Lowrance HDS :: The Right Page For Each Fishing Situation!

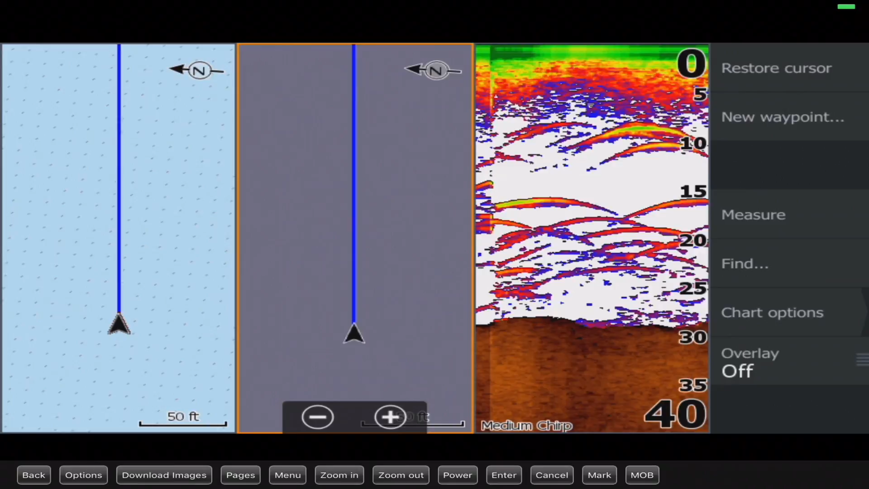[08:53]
your uh graph and so that's why i'm toying around with these uh filling it out you'll see here on the left this is the i'll put a mark cursor right here this is the
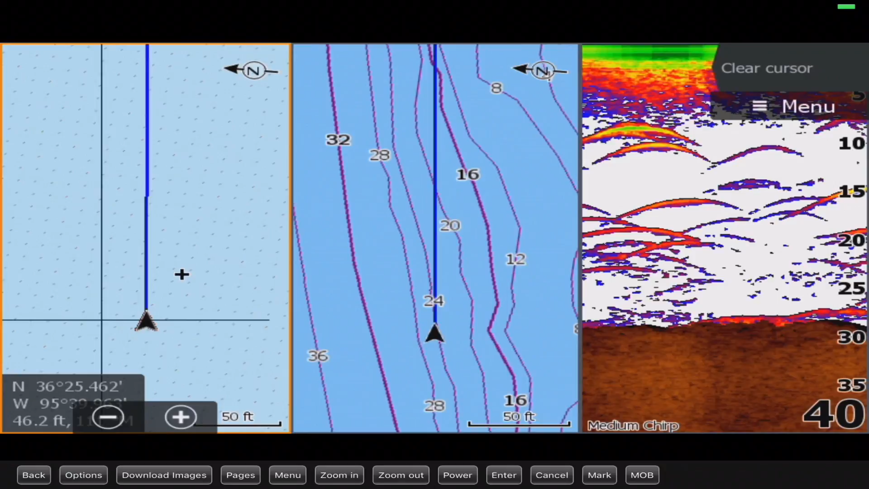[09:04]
navionics map here in the middle this is the lawrence map and then finally
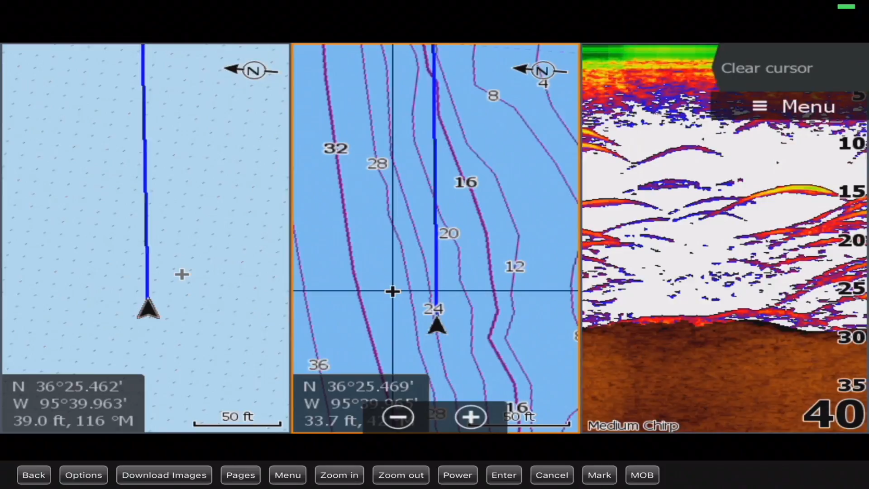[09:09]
i have the 2d sonar here so you know these are not necessary i'm just toying around with them i want kind of see what they can do and where this may lead to but for sure